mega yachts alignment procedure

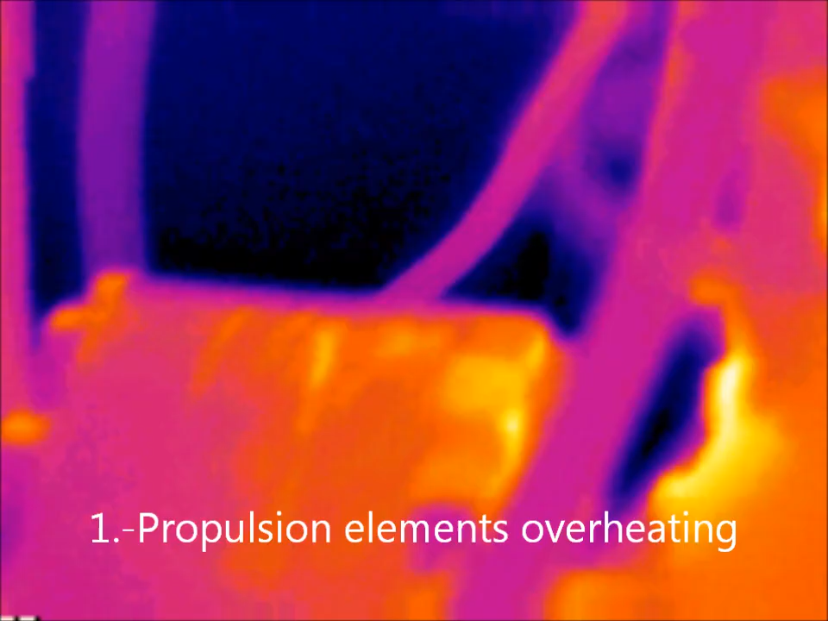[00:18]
Fault different points means bad alignment results and possible creates
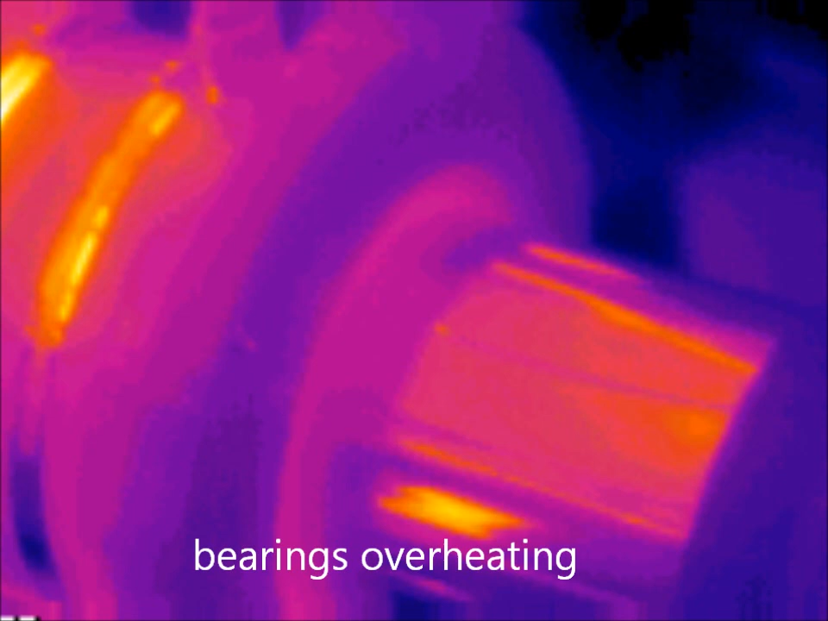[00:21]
overheating of bearings or gear boxes,